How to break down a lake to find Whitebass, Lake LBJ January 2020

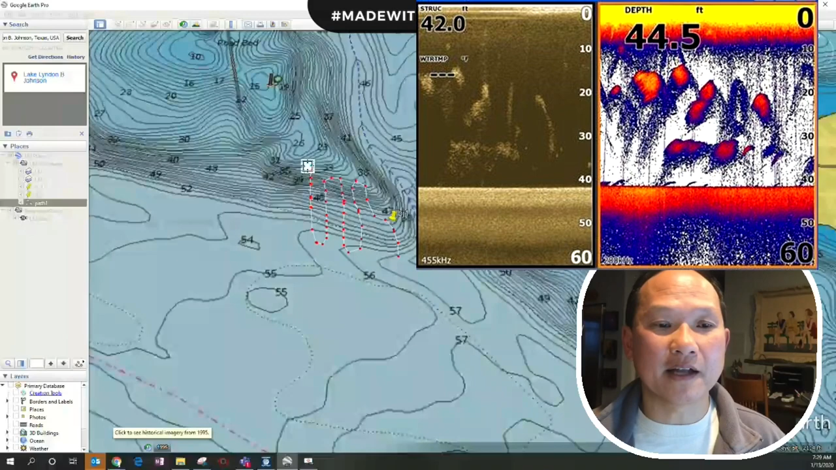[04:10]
a that's a real big plus that's validating what you see here and so this is where I spend a lot of my time is doing these s patterns looking for bait looking for fish underneath the bait and once you find them